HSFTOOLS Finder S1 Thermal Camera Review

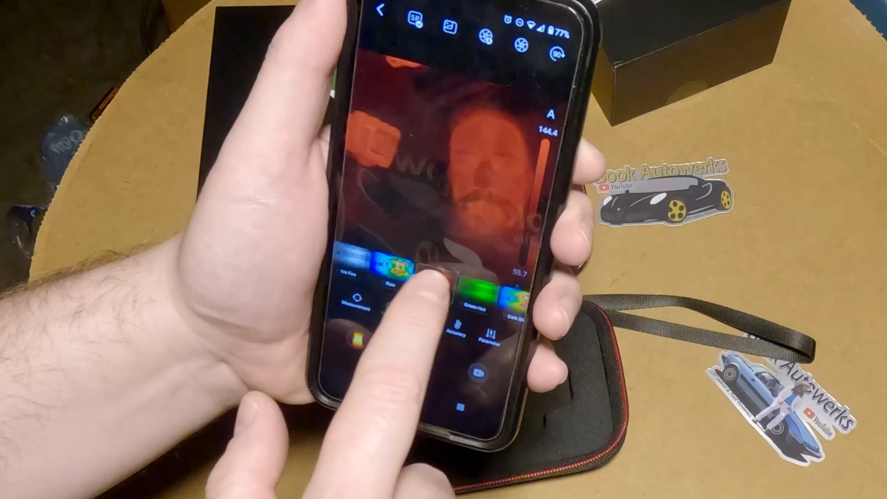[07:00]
Oh, what is this? Ice fire? Oh, I guess the hottest parts of the image show up as red.
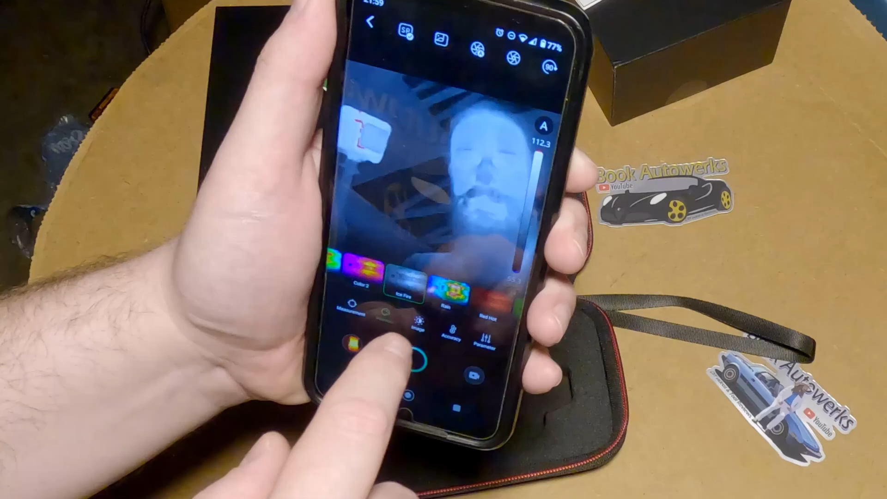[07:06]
Everything else is grayed out. That's kind of cool. Kind of interesting. Oh, this is kind of like a more extreme version of it.
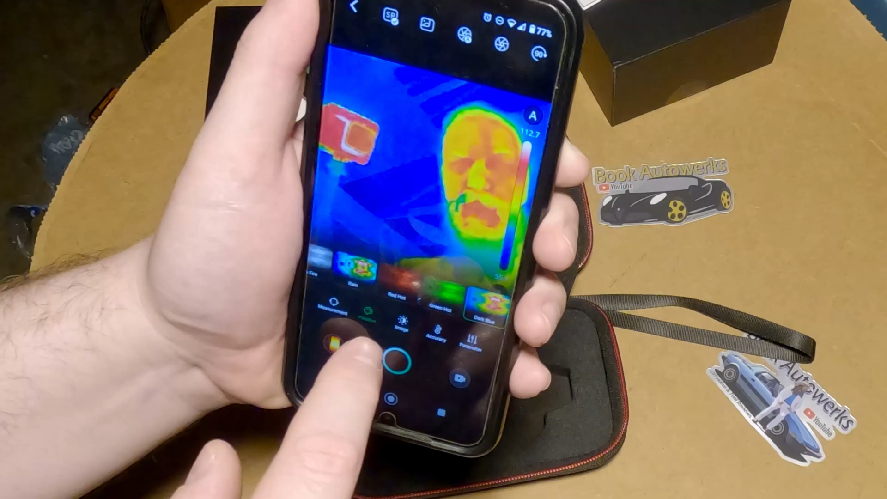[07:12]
Yeah, that's kind of neat. You can turn the little scale on and off over there. I kind of like looking at the scale. Man, it's actually showing the hottest part is 113, 120.
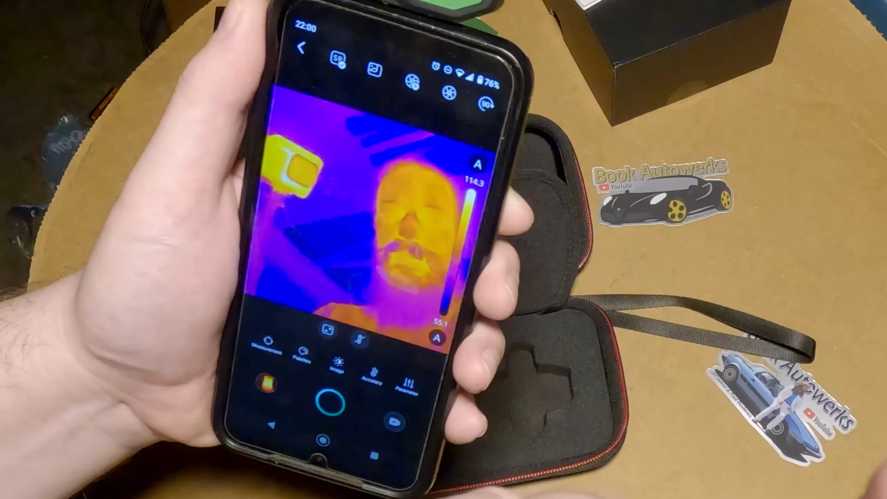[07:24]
Is that really how hot the GoPro is running? That's pretty incredible. And then on the image, you can adjust the brightness.
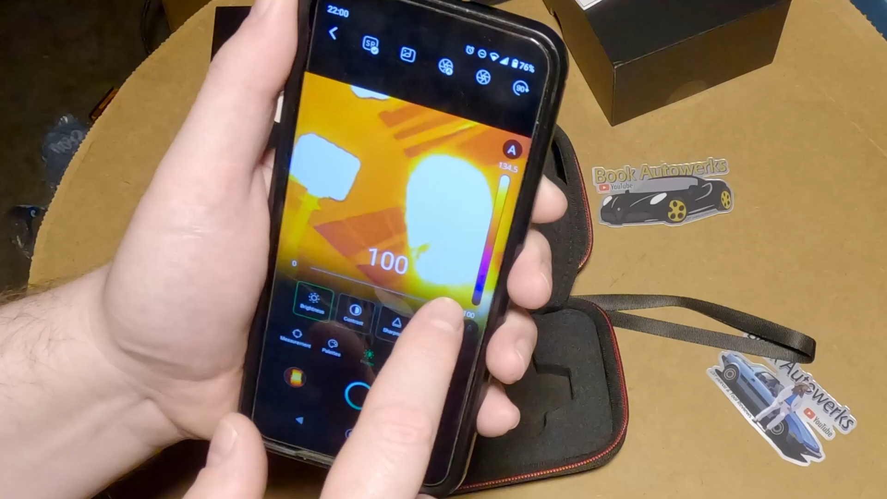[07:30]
Whoa, yeah, it kind of doesn't seem to be necessary. Looks fine to me. You can also adjust the contrast.
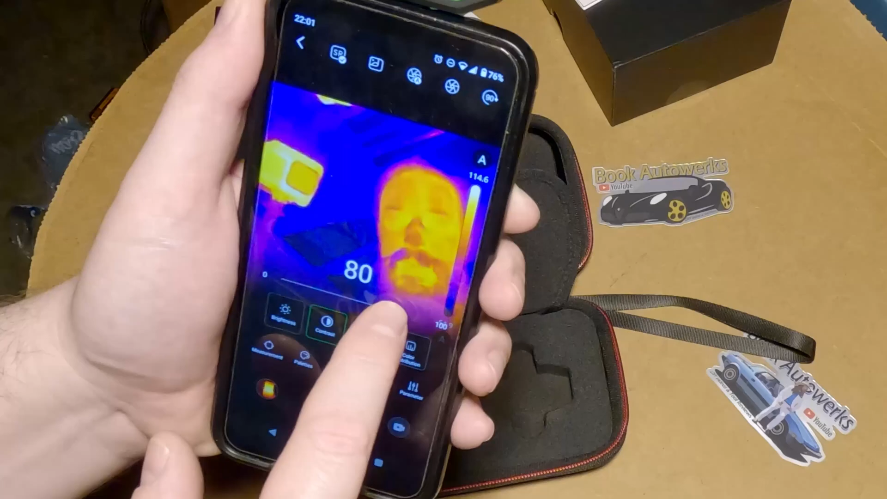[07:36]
You probably don't want to play with the contrast too much because you want to be able to discern all your different gradients here.
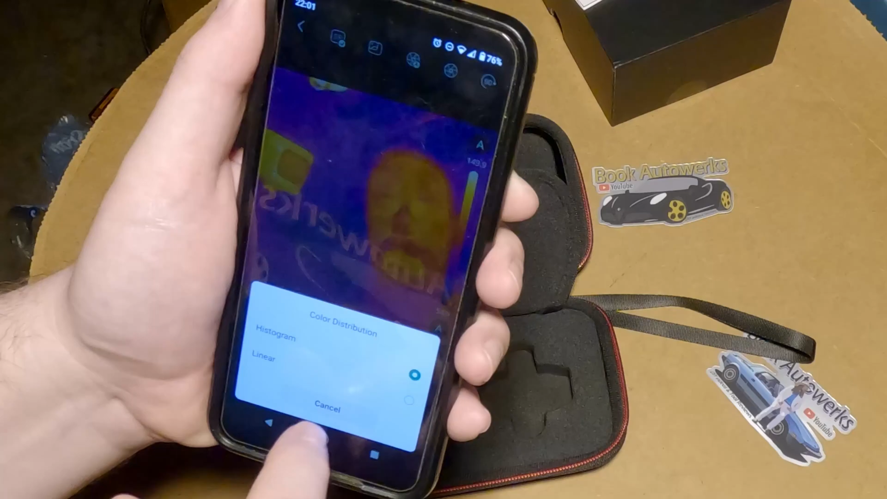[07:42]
And color distribution. It's on histogram right now. Let's switch it to linear. Huh, okay.
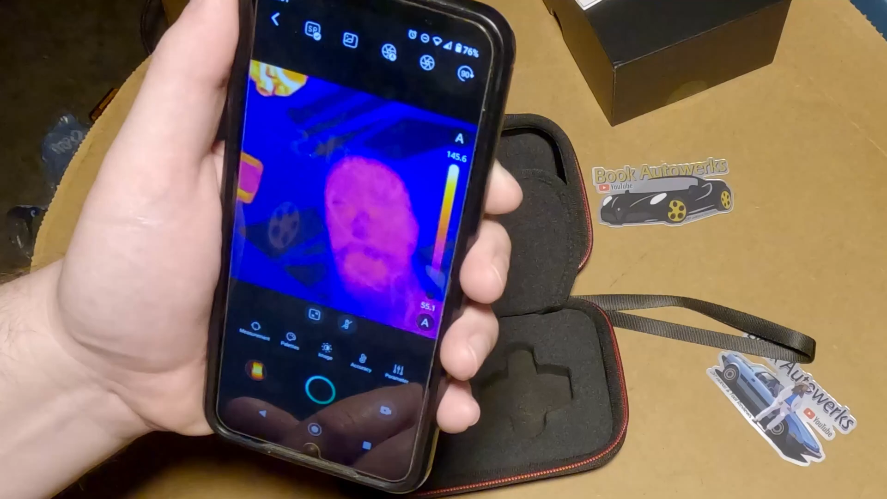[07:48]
I guess that gives you a little bit more of an extreme between the cold parts of the image and the hot parts.
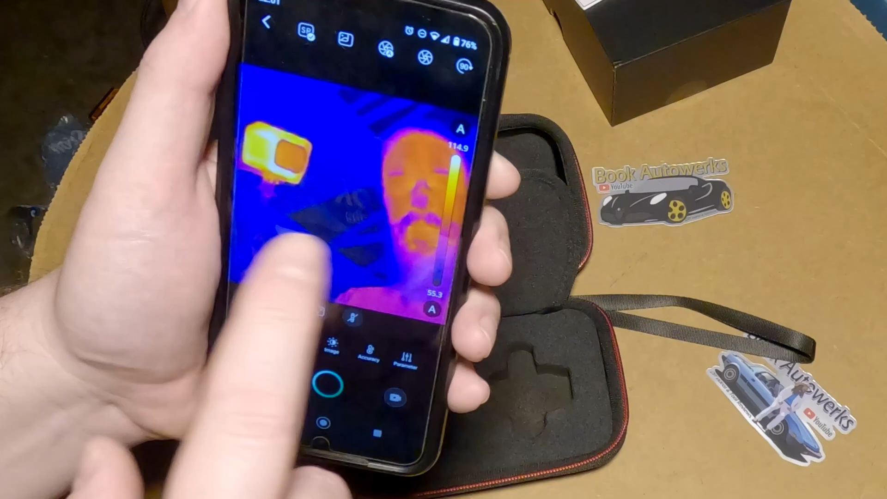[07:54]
And then if you have the color distribution on histogram, it's a little bit more of an average.
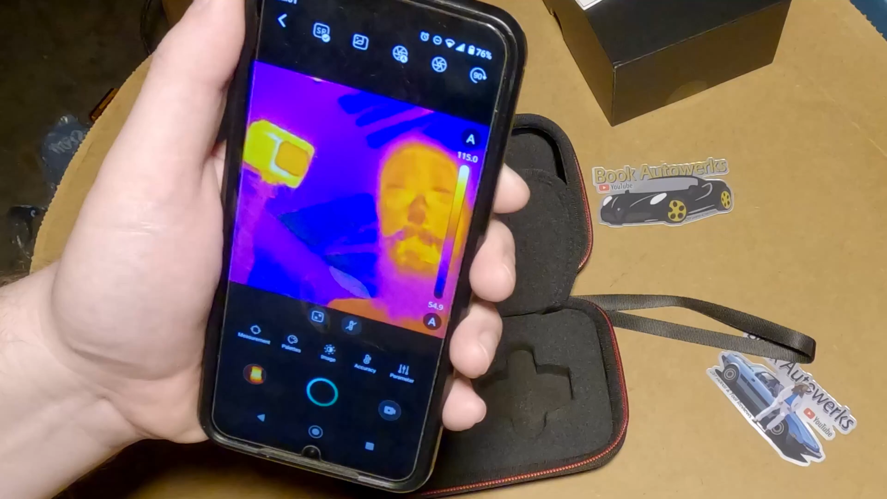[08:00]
Hmm, I don't know. Which one do you think is more useful? You can hit this little button right here to take a picture.
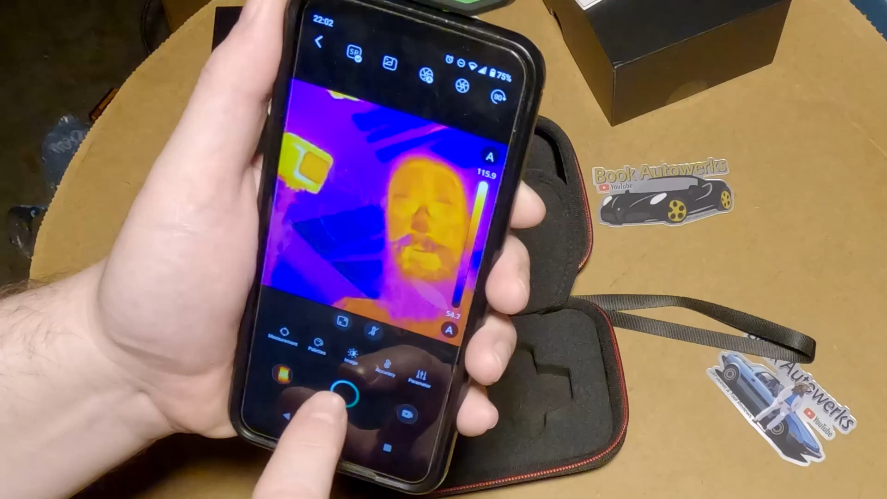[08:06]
Let's say hi. Everybody smile. That's fantastic.
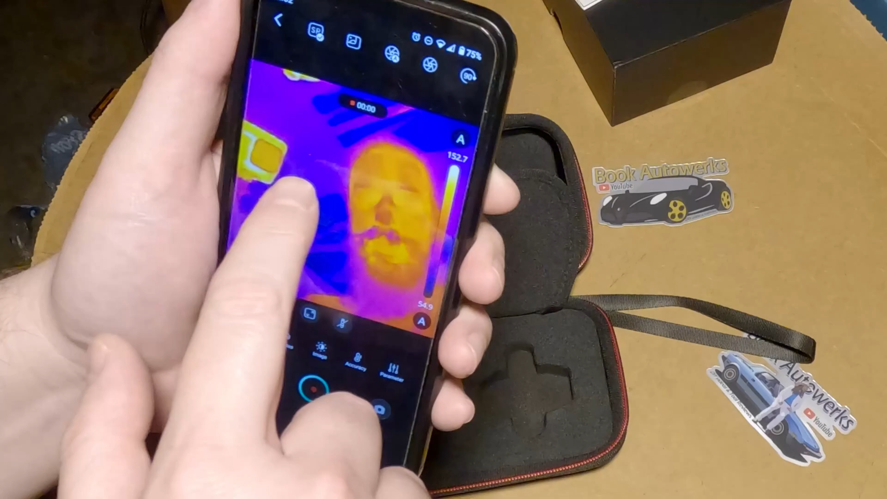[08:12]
And it looks like, ooh, you can also record video here too. Is it record? Yeah, wave. All right, that's neat.
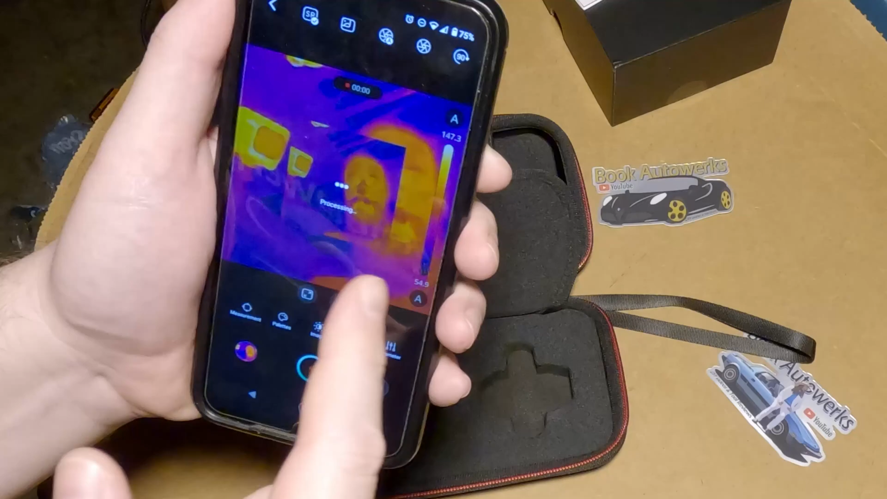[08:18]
That's super useful. I like that a lot. Now you're probably wondering what good is a thermal camera for diagnosing stuff on a car, right?
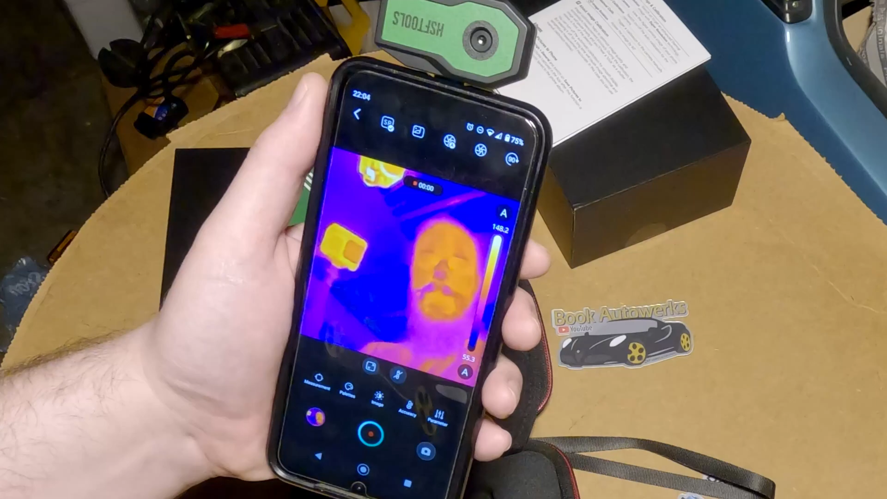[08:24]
Because that's what I do on my channel. But these things can be pretty handy for all sorts of stuff.
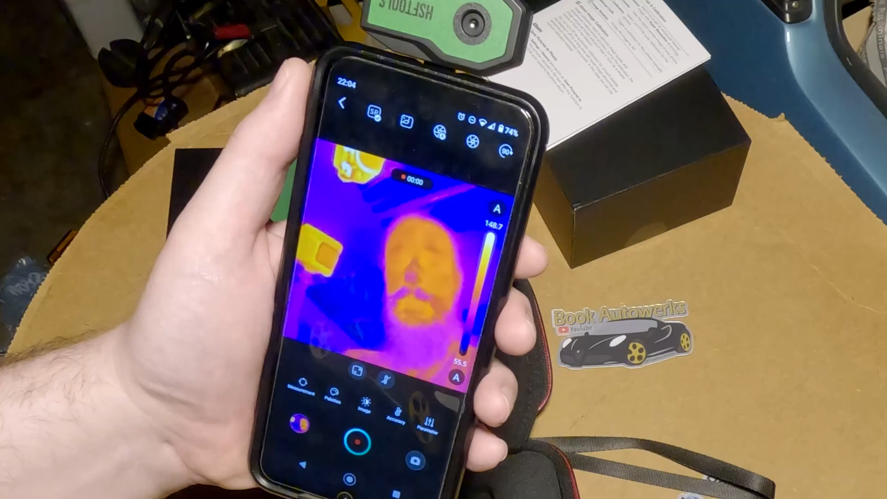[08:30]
You can find electrical connections that are shorting out or overheating. You can also trace out the lines of your AC system or heater. You know, make sure those are working good.